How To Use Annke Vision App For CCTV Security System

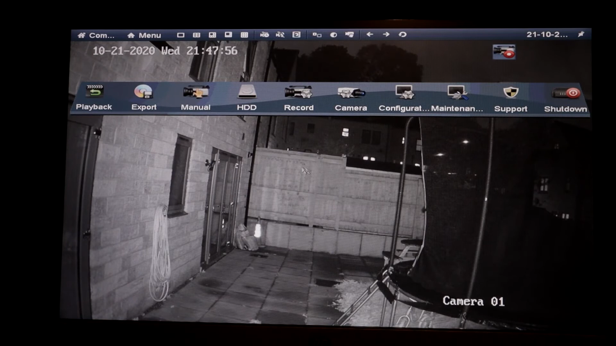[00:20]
Go to configuration, go to network,
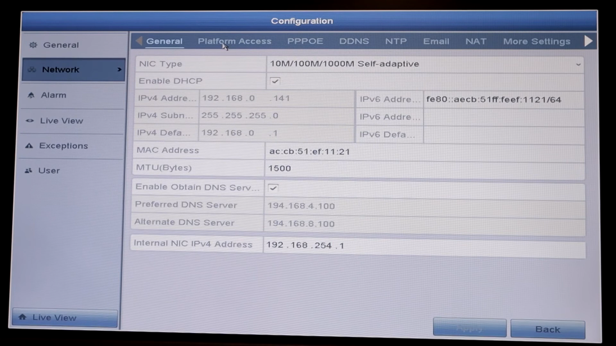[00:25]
where it says platform access and you could see you've got the QR codes there.
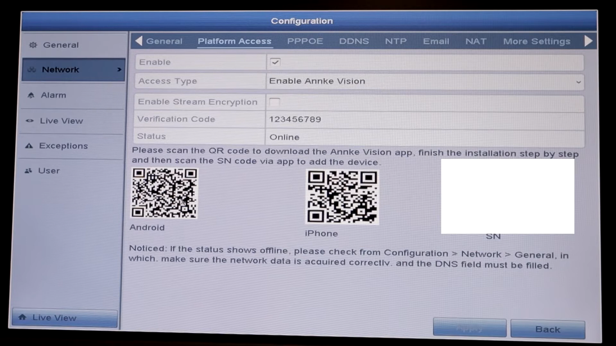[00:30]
You scan them whatever phone you're using, an Android or an iPhone and make sure that status is online.
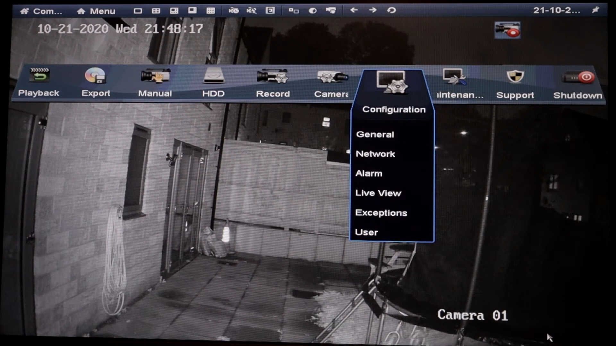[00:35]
Once you've done that, then you go to add camera.
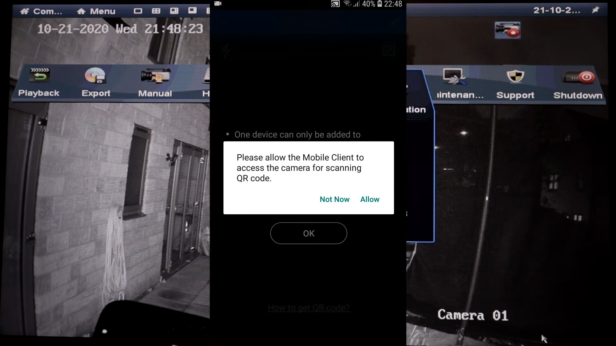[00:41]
Please allow the mobile client to access the camera for scanning the QR code. Okay. Allow, you scan that.
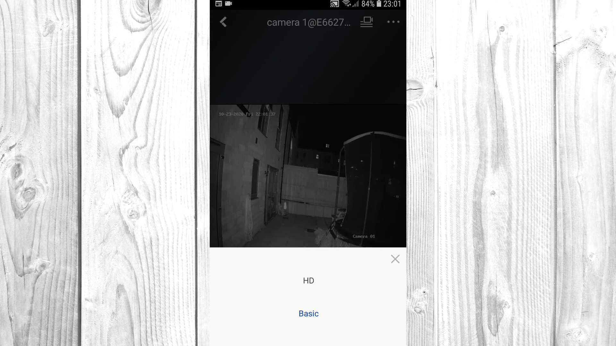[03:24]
Let's go to HD. Now, this depends how good your internet is. Look, the quality has improved a lot.
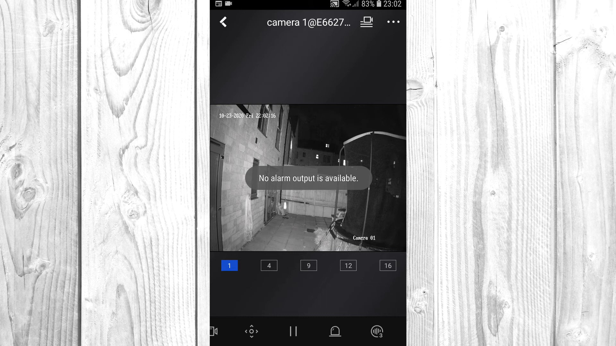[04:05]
Alarm. These cameras don't have an alarm. The dots there. Select noise reduction level.
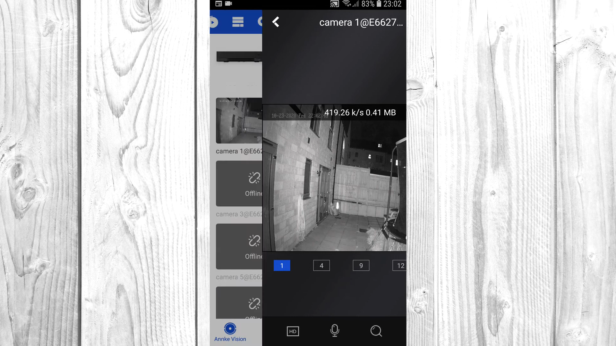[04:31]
The other cameras are offline because I've only connected one. Notifications.